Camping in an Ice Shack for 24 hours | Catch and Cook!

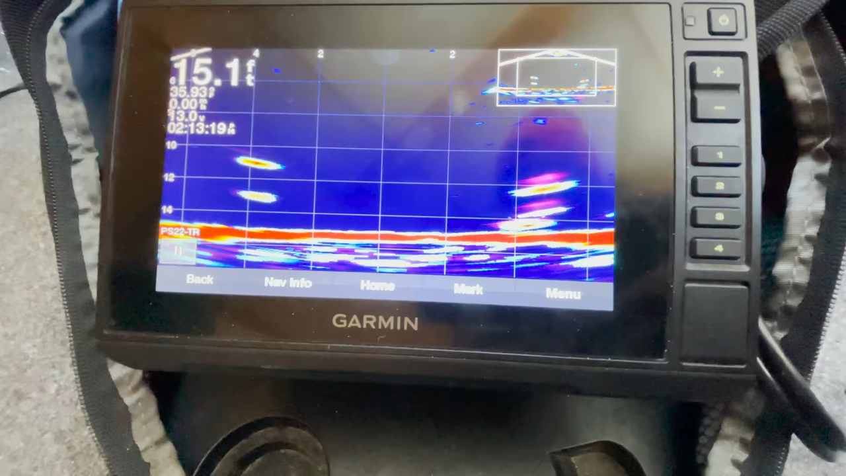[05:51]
come on he's coming clobbering he's still behind like behind it here point that camera at me so